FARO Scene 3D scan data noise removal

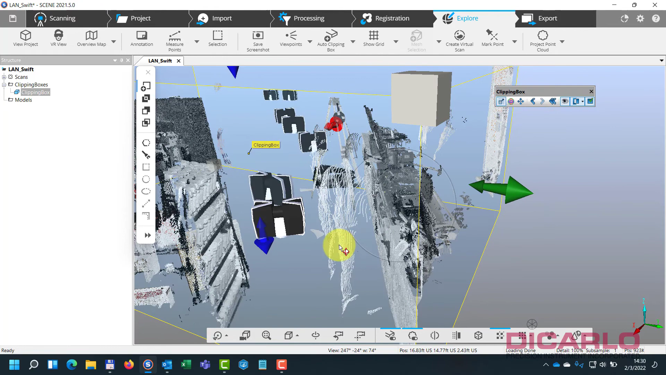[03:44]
But once again, I'll make sure that the carpet or the ground that I need to have is actually gone.
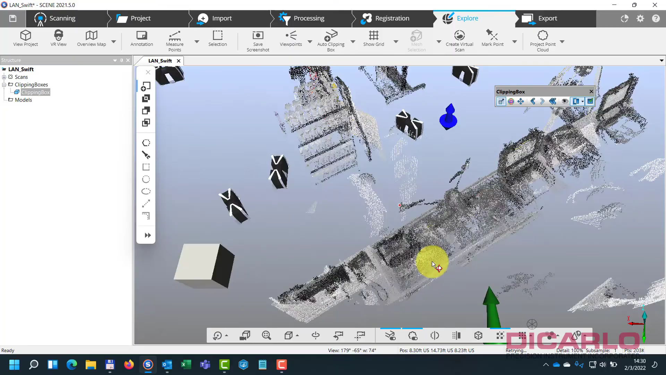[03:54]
Hide the box itself and once again, just confirm that that person or those people or that noise is within my, you know, visibility over here.
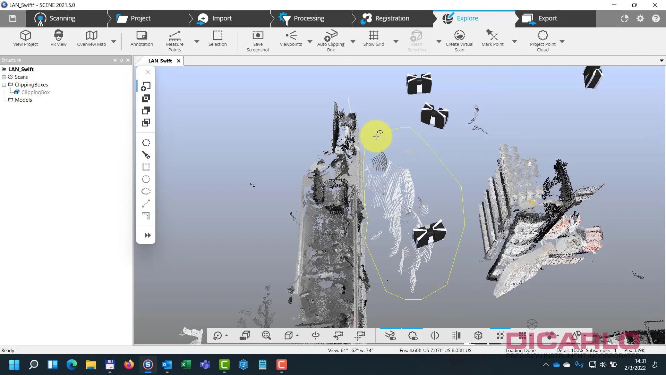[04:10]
Double click to close, right click to delete the points.
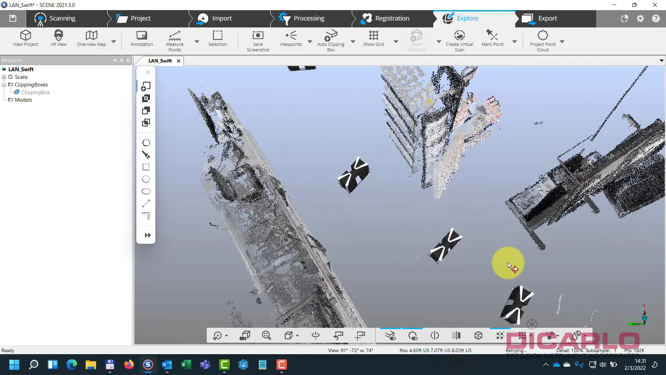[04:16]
And that's a relatively fast way of getting rid of noise.
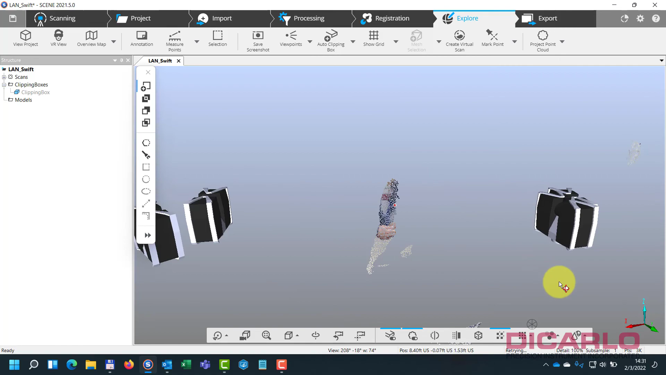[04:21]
Of course, this will still take you a long time to actually remove everything.
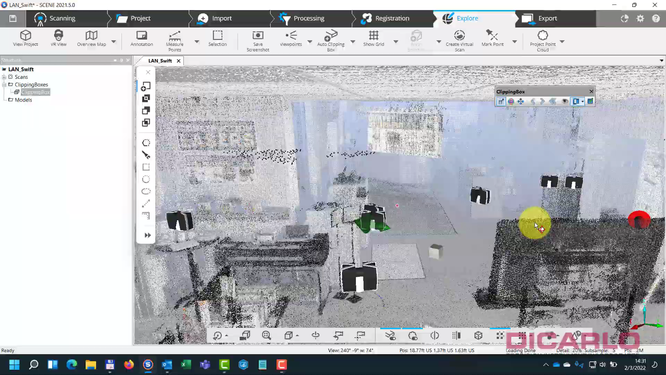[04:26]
But it's helped me before where I was just struggling with the boxes and just moving the box around left and
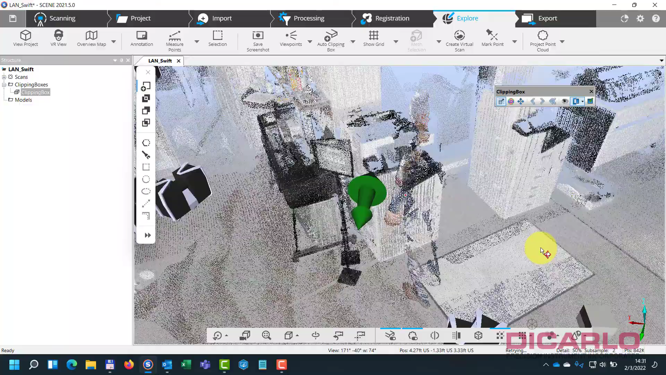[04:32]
right and left and left and left and right and then removing just that.
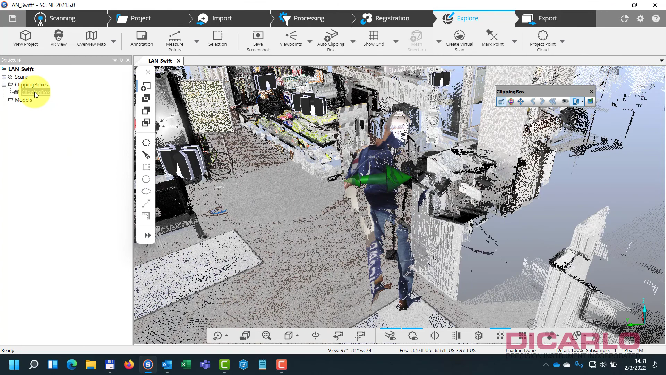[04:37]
But doing it this way, I am able to not have
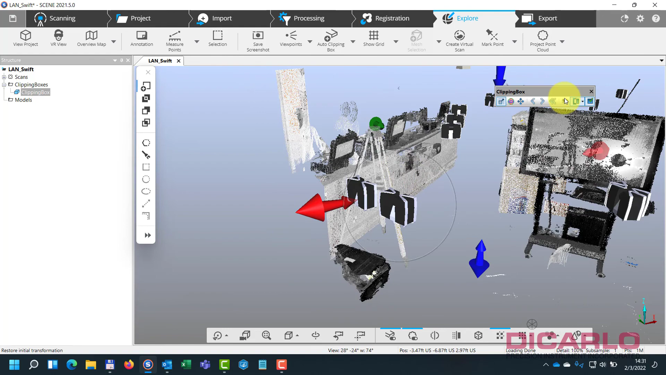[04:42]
to deal with resizing it as much as I used to before.
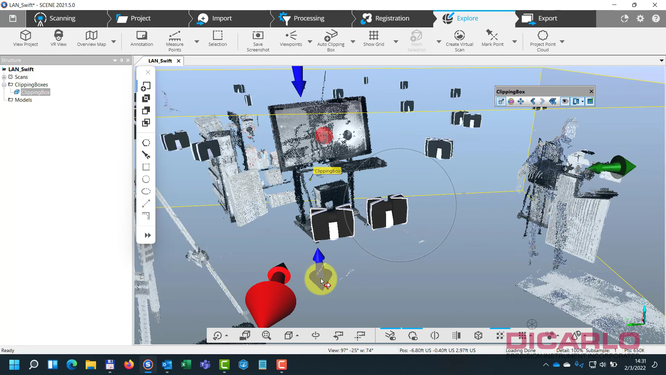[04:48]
So, here we go, once again, we'll just get rid of the carpet over there.
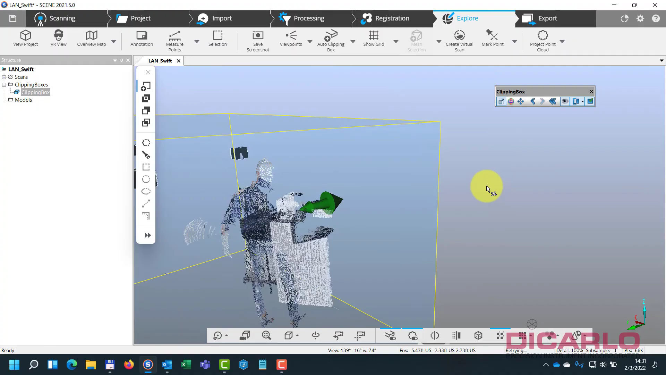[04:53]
And I do it from the top because it's, you know, people are usually taller than they are wide.
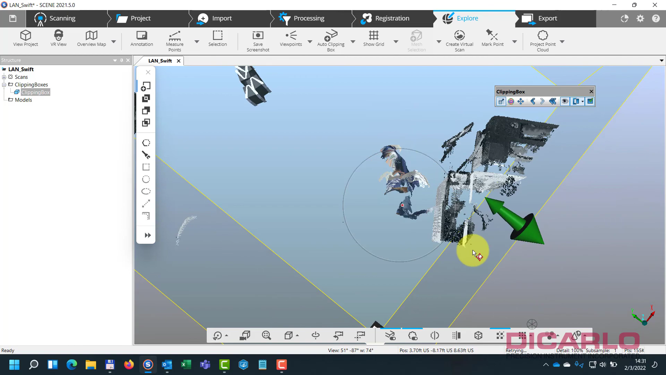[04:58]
So, once again,
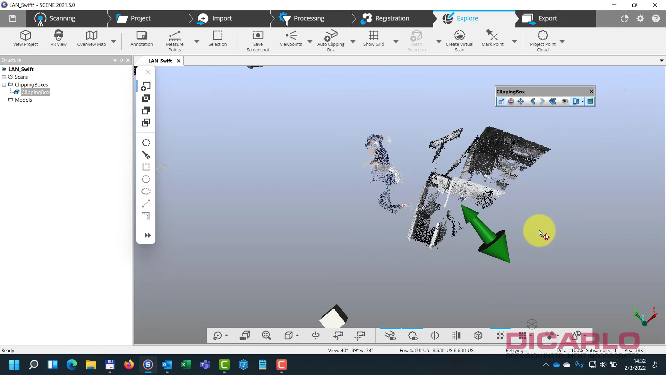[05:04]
we'll go ahead and try to remove this person that walked in here. Here we go.
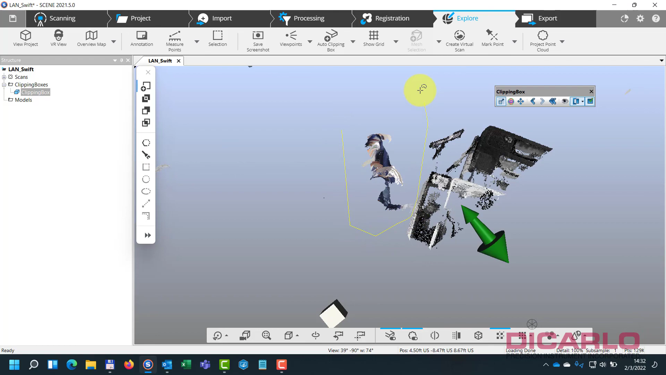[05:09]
Double click. Delete. And they're gone.
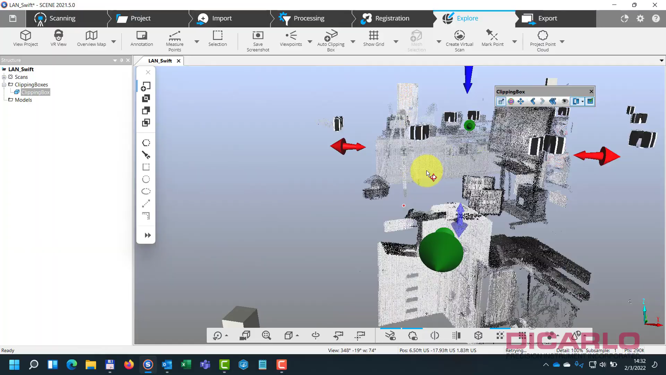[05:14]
So, I mean, this is how I typically go around if I'm trying to
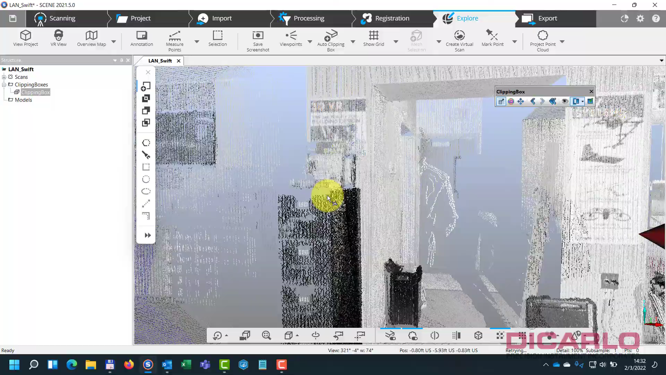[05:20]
make my life a little bit easier and I'm not as
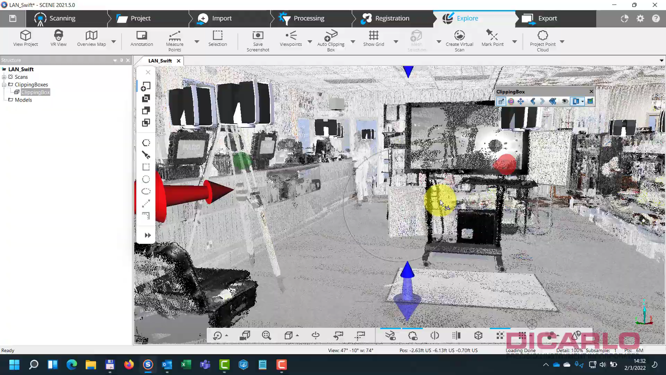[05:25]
particular about where I place my clipping box.
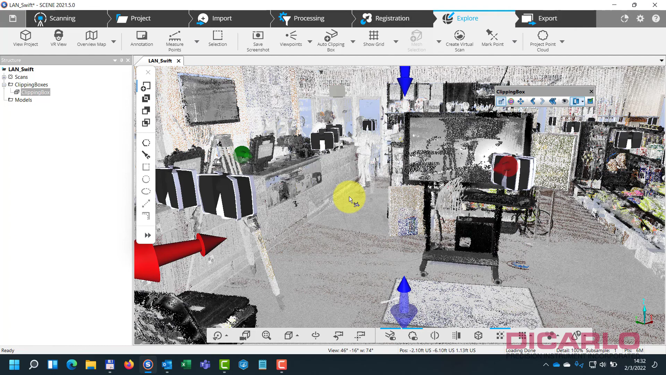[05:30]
I just need to make sure that when I'm clipping out the person or the noise that nothing of any value is actually in the box.
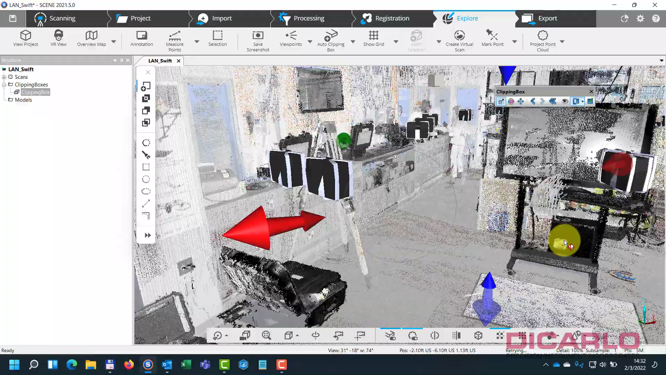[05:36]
And then just use the lasso, this polygon selector to remove the noise.
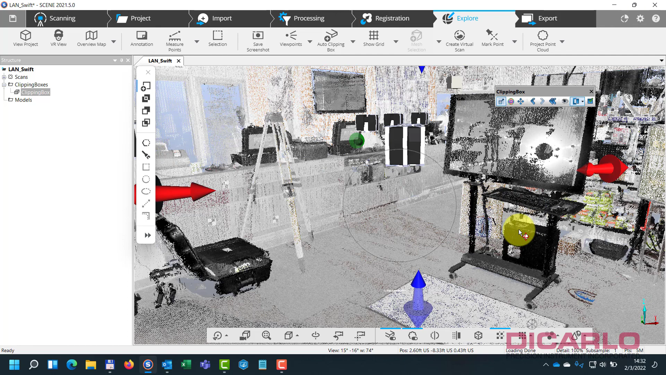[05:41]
Don't forget to save, of course, because without saving all of these objects or people that were walking by that were considered noise are still going to be retained.